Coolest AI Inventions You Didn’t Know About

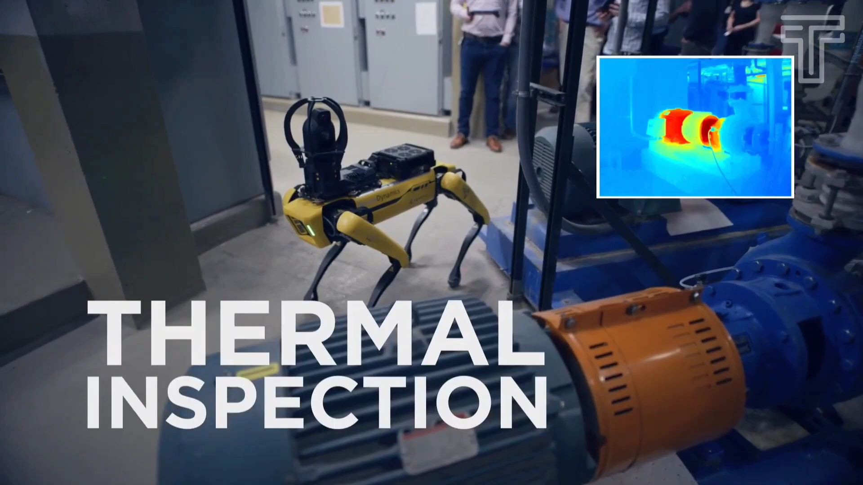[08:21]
It detect thermal inspection, gauge reading, vibration detection, gear leak detection, gas detection, and radiation detection.